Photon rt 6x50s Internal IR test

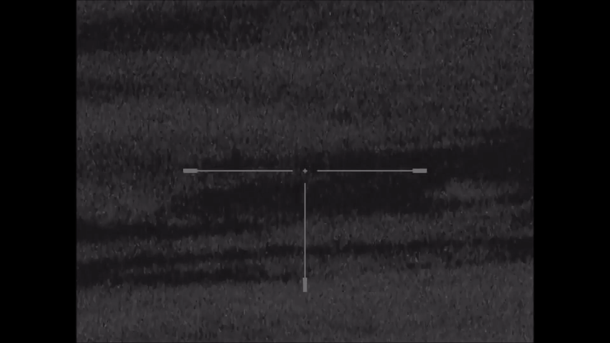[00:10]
Ok, so we've got the new RT and we're going to put the IR on and you'll see this is going to come up at a 100 yard marker.
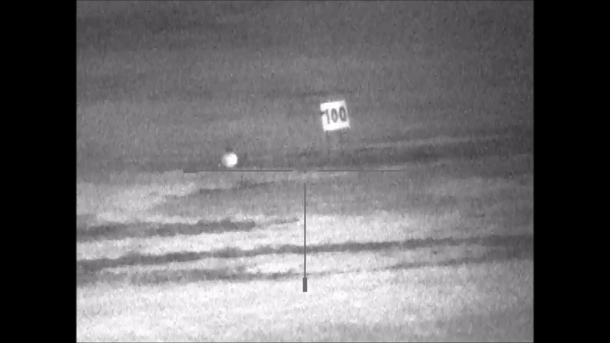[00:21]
I've got a cut out of a rabbit there with an eye on it. You can see it to the left. And that's the IR at setting 2. There's 10 settings, I'm going to put it right up.
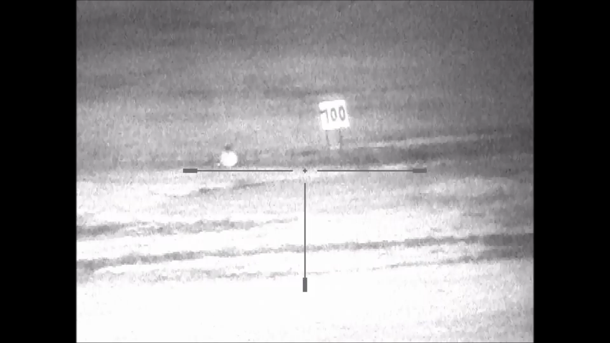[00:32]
That's it going right up. And that's it up as full power as it'll go. Now I'll put it back down to 5. I'm going to move this up to 200 yards. You can see there's the 200 yard marker.
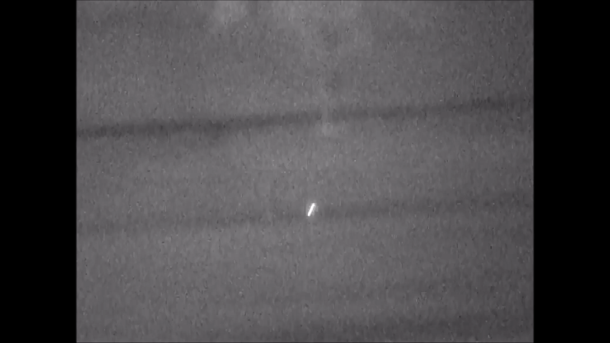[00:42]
It's only at 5. We'll put it up to 10 and see how it goes.
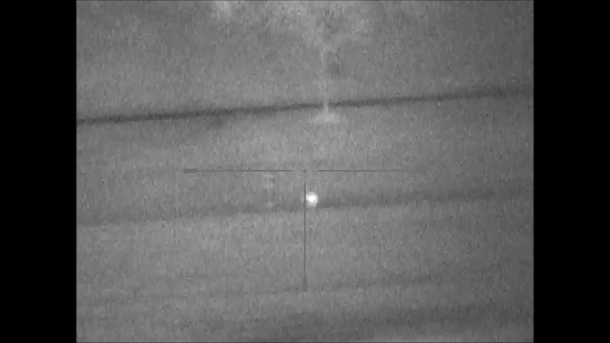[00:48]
And you can see it. It's a bit grainy. You can just read the writing there, 200. We'll also put the magnification up to 12, see what happens.
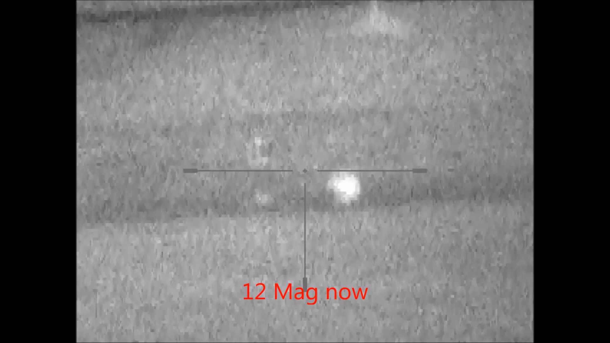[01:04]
And we'll try and refocus.
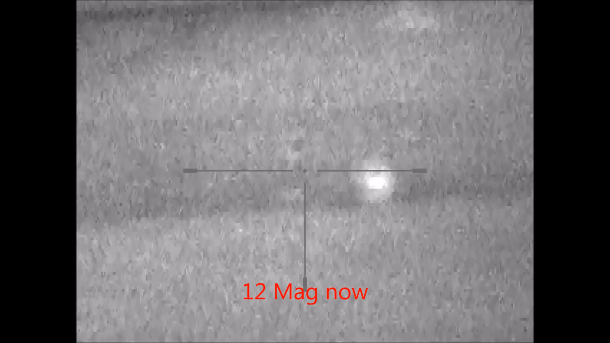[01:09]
I think there though, we'll probably need a better IR. The picture's quite grainy.
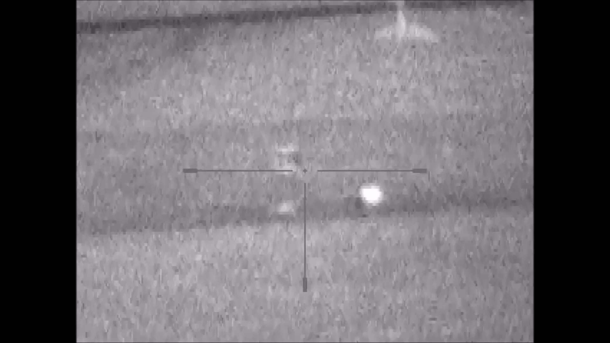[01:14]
Just put it down to 6 mag.
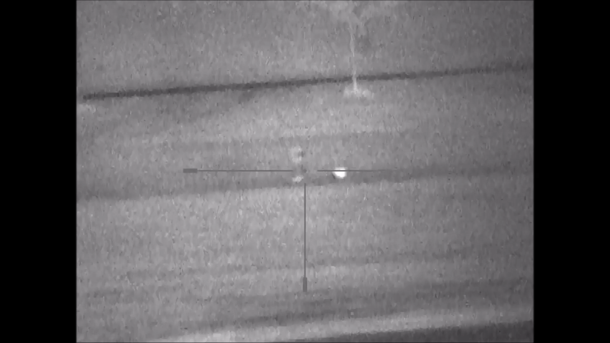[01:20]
But again you can see that it's a reflector eye I've got sitting there on the cut out of a rabbit.
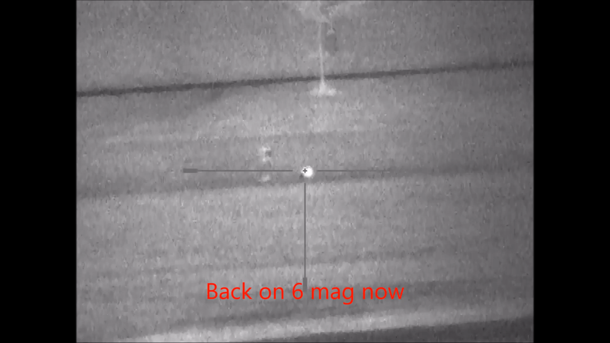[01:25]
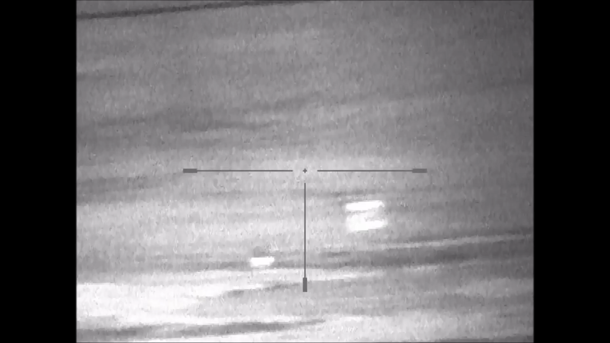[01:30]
I have to say the IR is improved over the old model.